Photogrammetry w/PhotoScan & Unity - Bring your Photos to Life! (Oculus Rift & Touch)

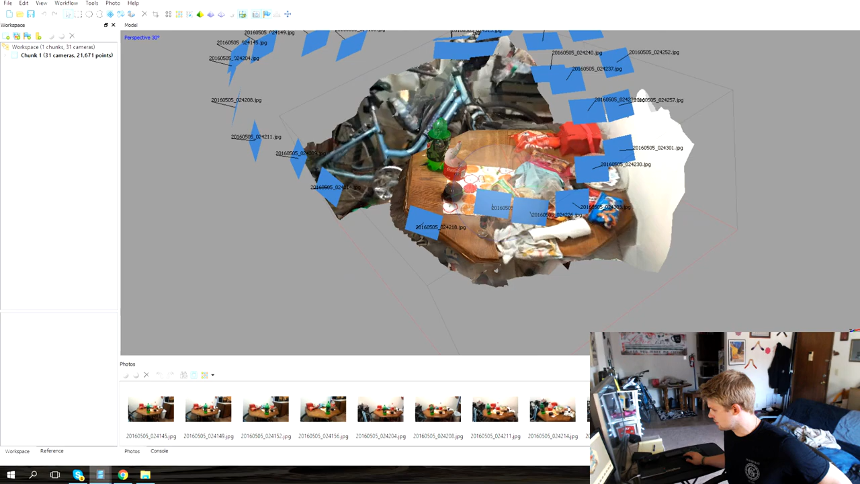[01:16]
Textured now. So, you can see,
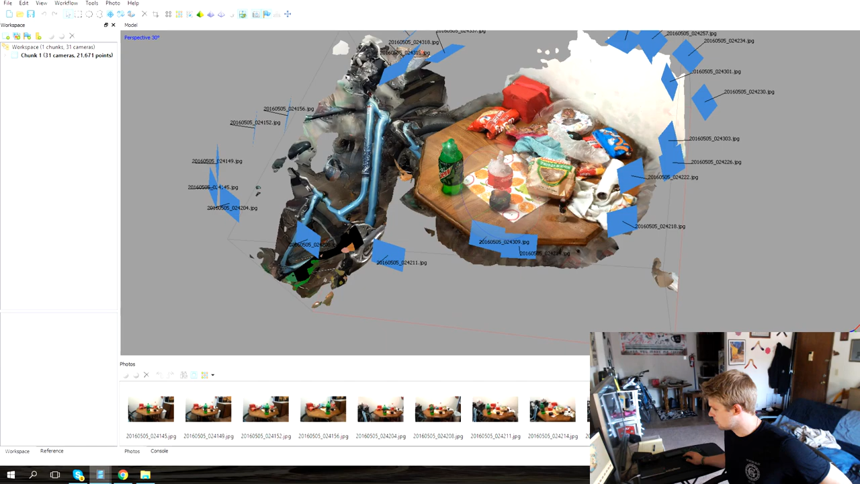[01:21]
we recreated that little scene pretty much completely, not entirely.
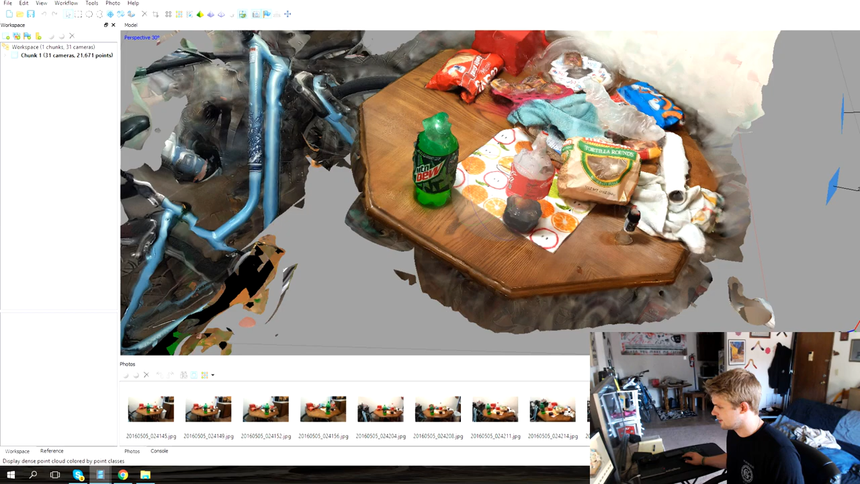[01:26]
It has a lot of work that needs to be done to it. So you can see that even when I took really, really crappy photos,
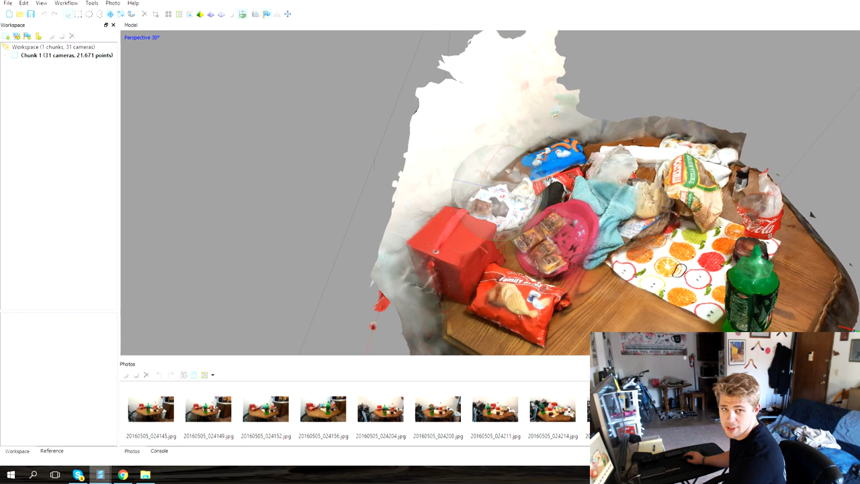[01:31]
even when I took blurry photos, crappy photos, it still managed to make something that looked pretty cool.
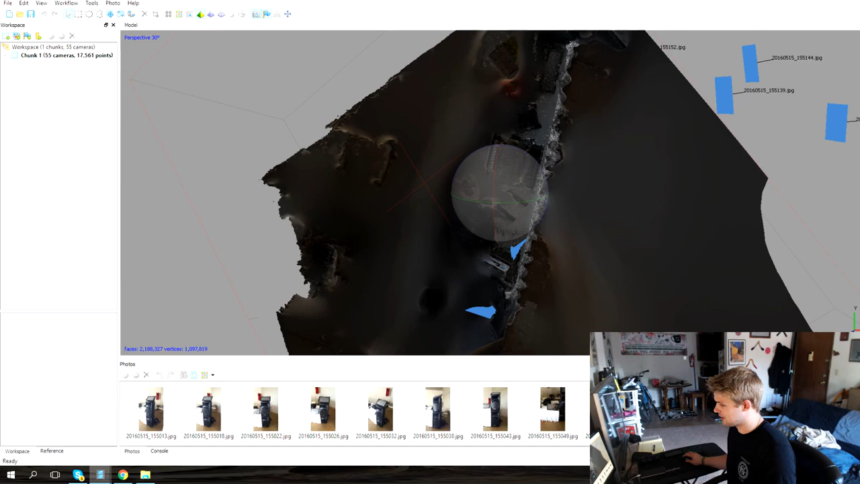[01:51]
and this one came up with, this one I did not create a texture for it yet,
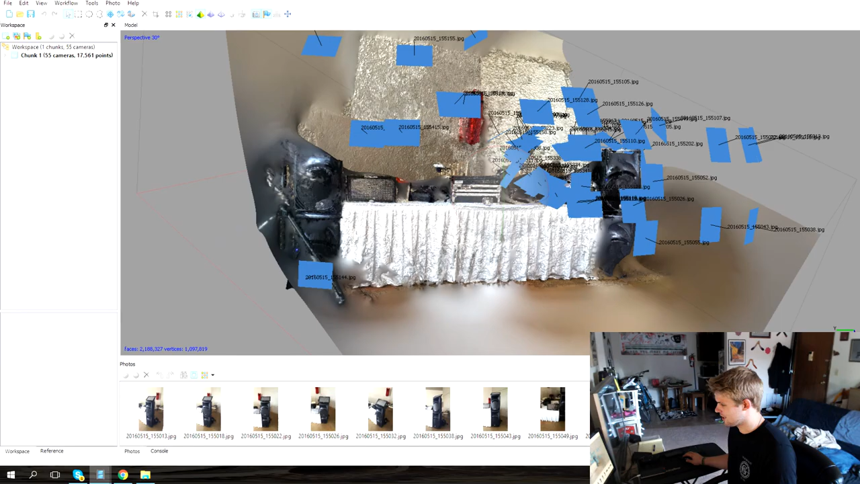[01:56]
so this is not a textured mesh.
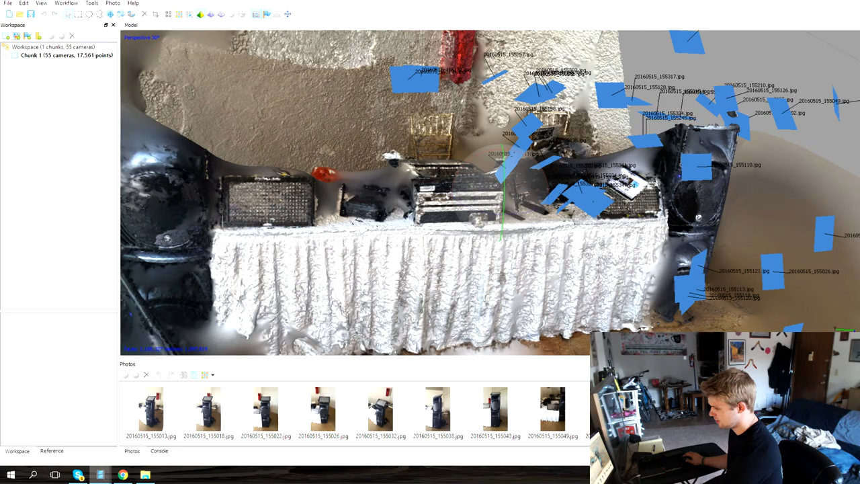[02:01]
This is just showing you basically pre-check. Yeah, you can see how it's got that whole background where I didn't get the photos. But you can see right there, you know, we've got a basic 3D kind of somewhat model. It is very bad compared to what we want it to be, but the idea is there.
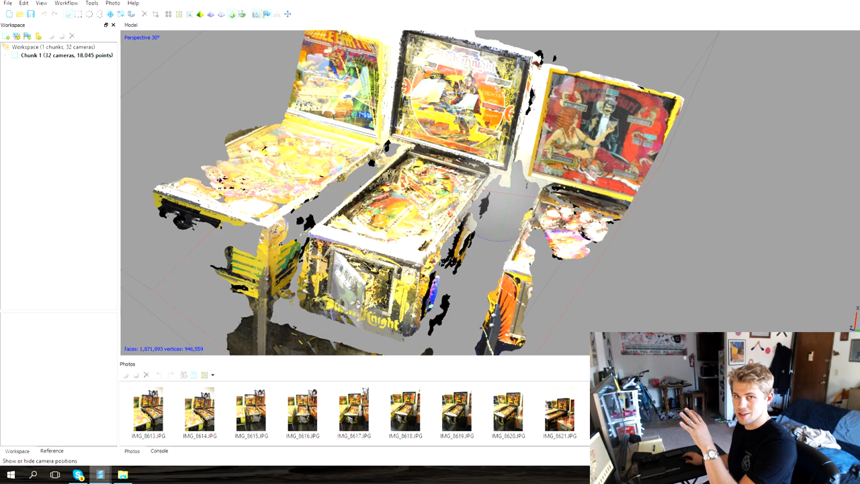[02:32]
These are where the program is best guessing that photo is taken from in 3D space.
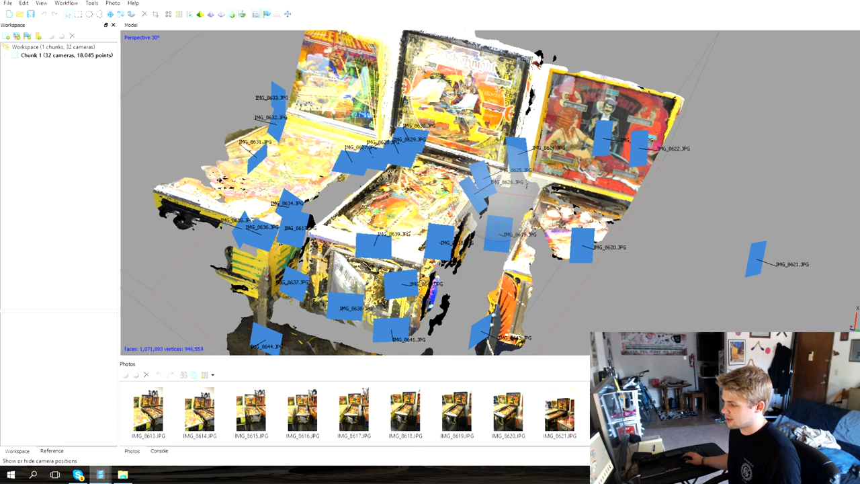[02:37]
So you can click that off and it'll take that away. What's really cool is you can actually, you know, zoom in here.
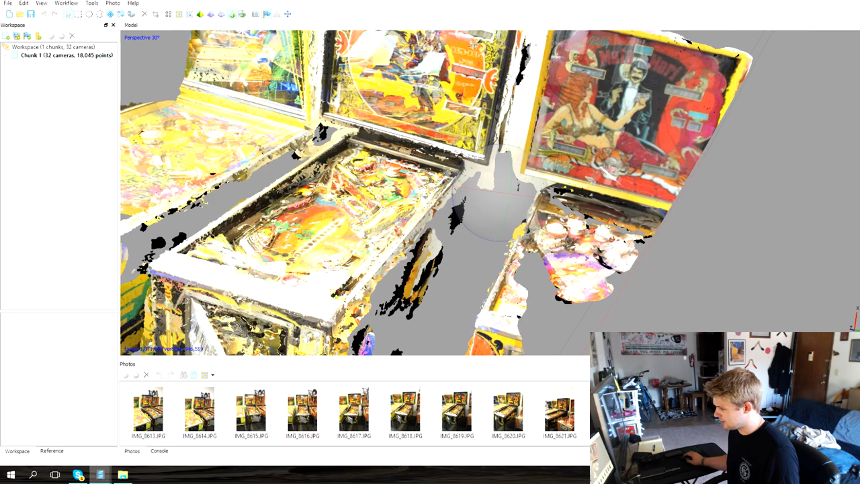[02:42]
This one is not, like I said, optimized in any kind of way, shape, or form, but it still has the different things there.
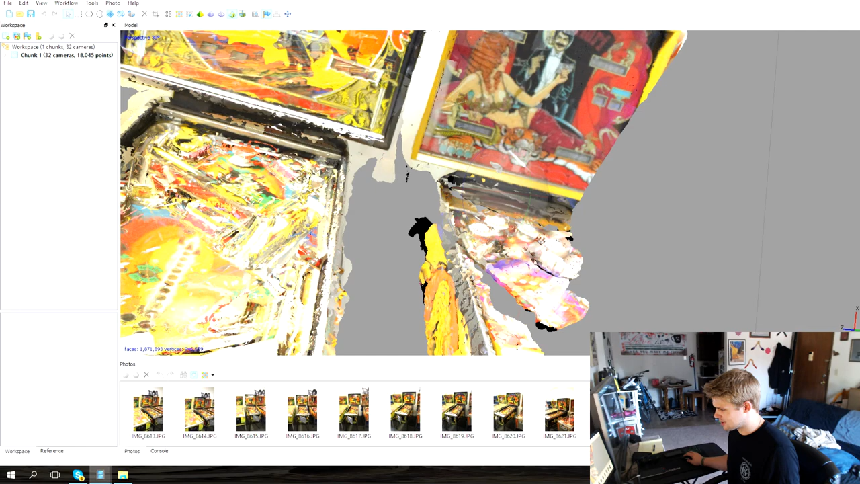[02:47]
And of course, if we go over here,
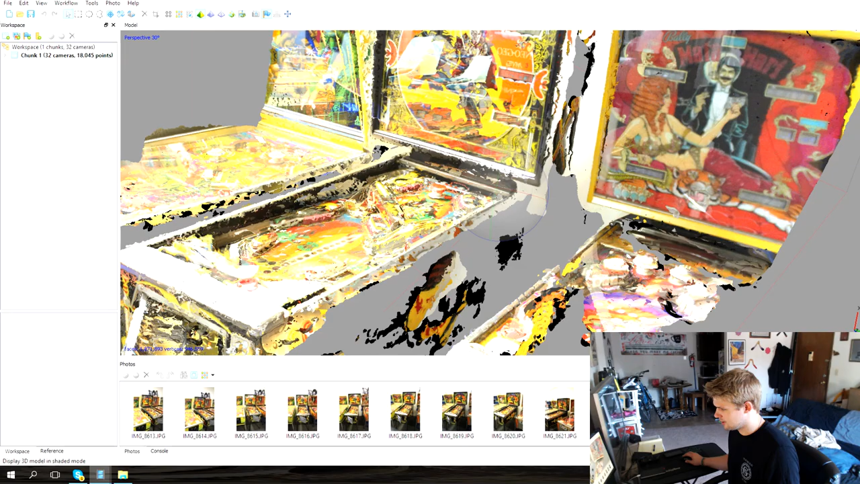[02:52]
we can actually see what the actual kind of mesh cloud looks like.
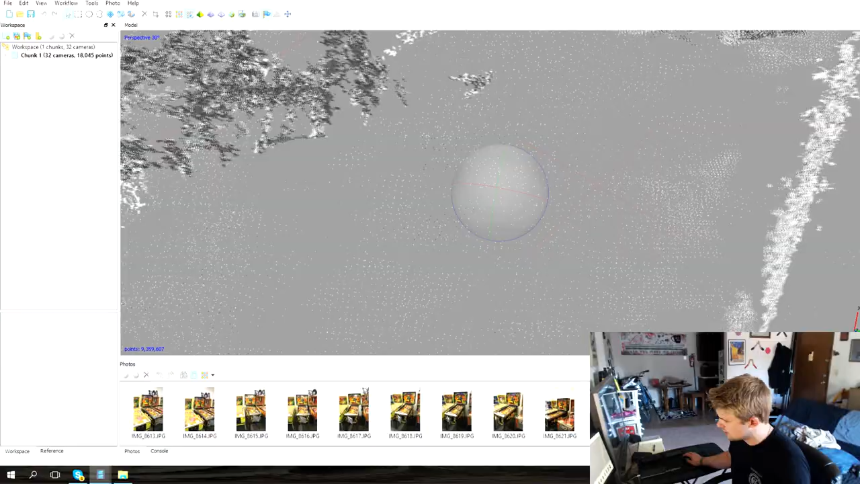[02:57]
Actually go into these and you can delete them one by one individually, you know, and this is where your mesh, of course, is going to attach itself to.
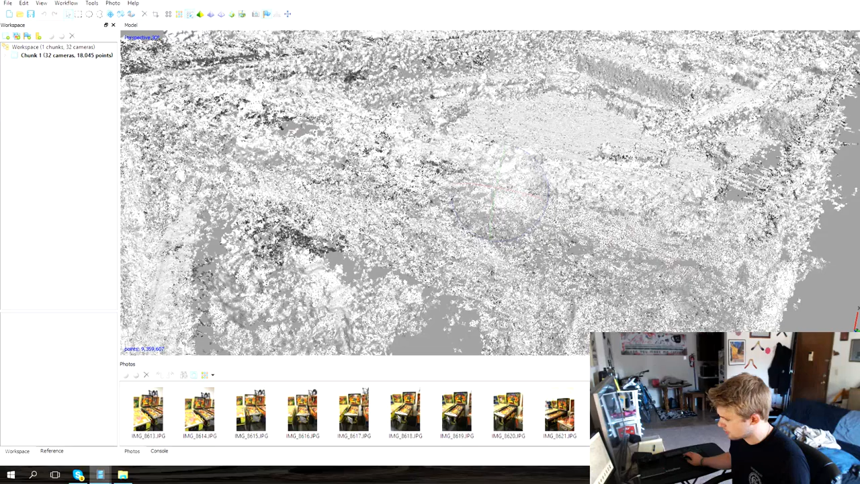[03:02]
This brings us to the next part where yesterday I actually took pictures of the old DK2 box sitting back there.
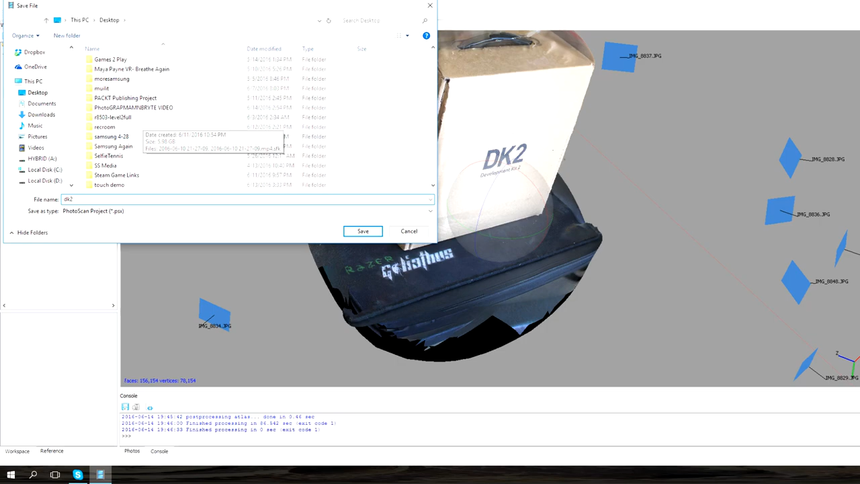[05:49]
Okay, so that video that you just saw, the picture is basically turned into this right here.
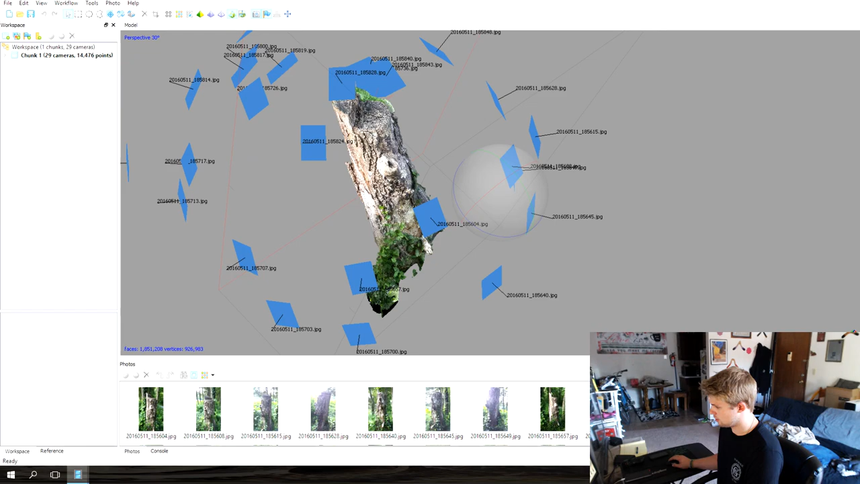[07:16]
And with 29 photos, there is our photos that we took, the 29 photos that I walked around it and took from different angles. You can see them there. We'll turn them off.
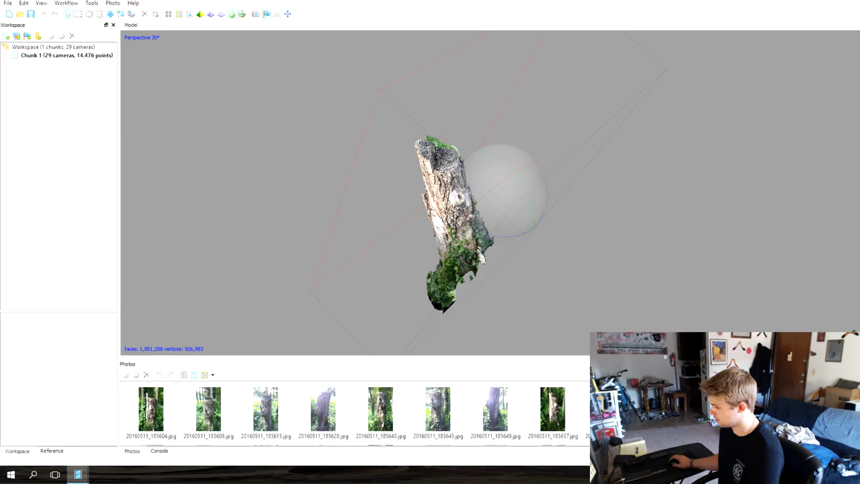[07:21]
And as we get close to it, you can see the detail is pretty awesome that it actually got in there. And of course, we can go back to just the model, to the dense cloud,
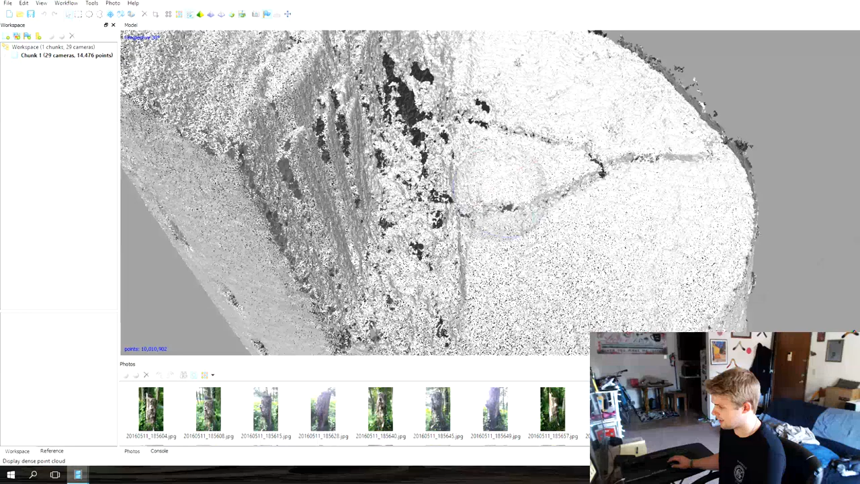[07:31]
to the colored dense cloud, back to the texture one again. There we go. Now it's textured. Yeah, the texture on the wood is so good looking. I mean, come on.
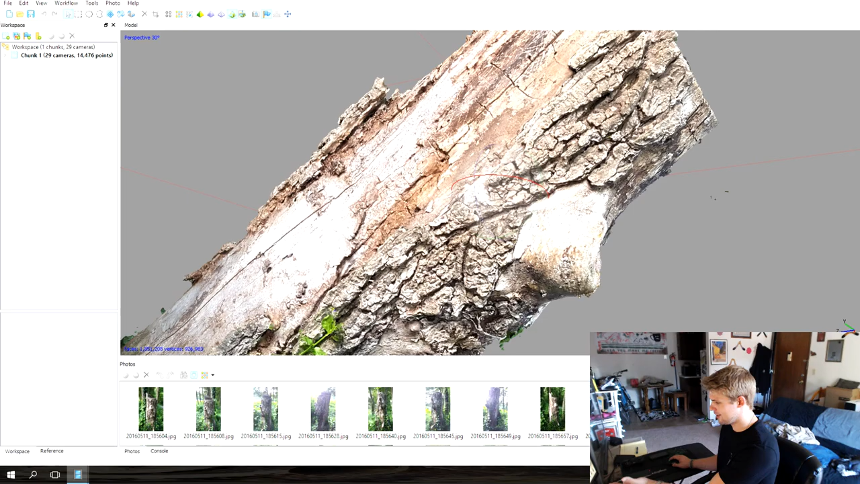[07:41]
Especially for, you know, considering this was being taken with a cell phone camera.